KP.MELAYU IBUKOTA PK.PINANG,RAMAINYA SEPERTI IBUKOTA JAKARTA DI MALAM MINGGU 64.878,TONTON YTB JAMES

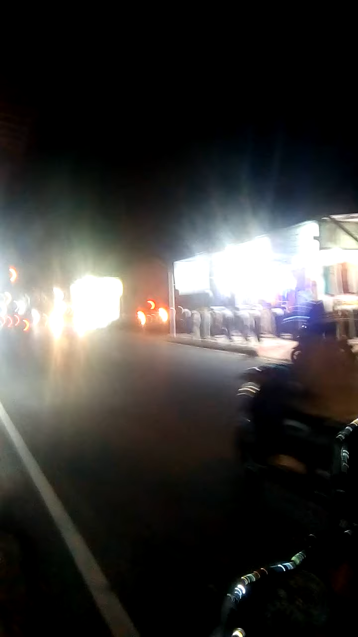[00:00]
Selamat malam. Ini suasana malam minggu di Bangka, Jalan Kampung Melayu, dekat Martabak Manis.
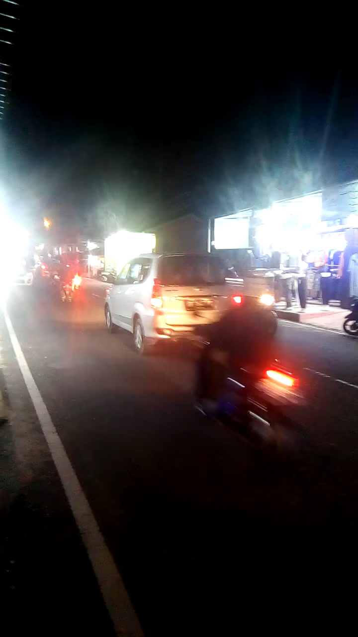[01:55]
Ah, jadi ini kota yang ibu kota yang sudah luar biasa ramainya. Sudah persis seperti kota Jakarta ya. Ah, luar biasa ya. Ah, dagangan pun di sini luar biasa ya. Sepanjang jalan dagangan ya. Ah, jadi jalannya ini kalau bisa di semen kiri kanannya biar lebar. Ah, seperti tadi saya lewat di daerah Penyak ya.